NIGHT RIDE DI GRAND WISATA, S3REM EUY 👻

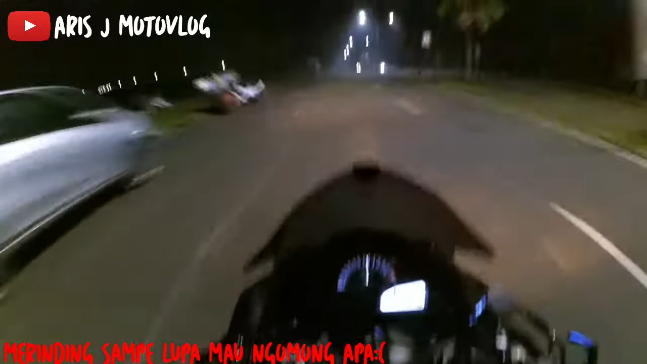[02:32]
Grand Wis jam segini masih sepi coy.
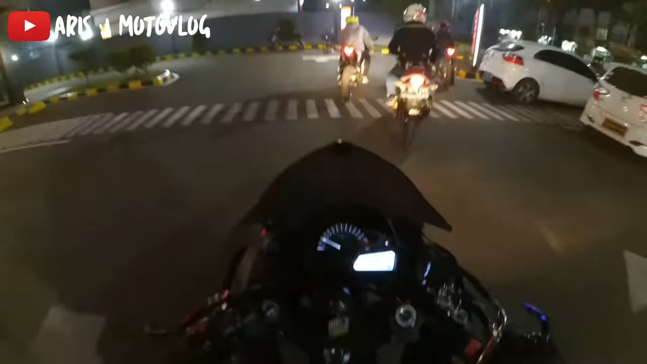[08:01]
Rolling ke Bekasi, ke Semarekon ya.
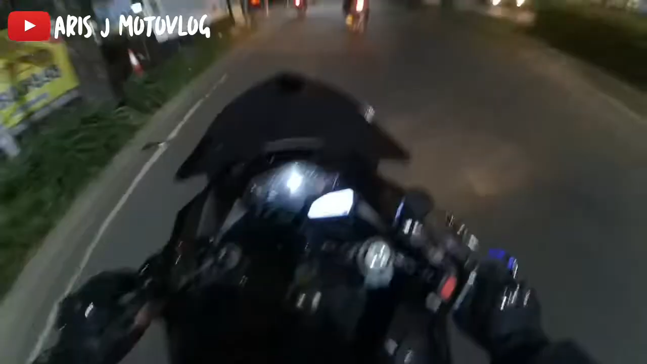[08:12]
Anjay. Ada 4 R25, 1 CB150R, 1 Ninja. Anjay. Banyakan ini R25 ada 4. Klub, bukan klub ya. Ini rombongan dari Jakarta sih. R25 pada main ke Bekasi buat foto-foto di KFC Grand Wisata jam segini kan sepi.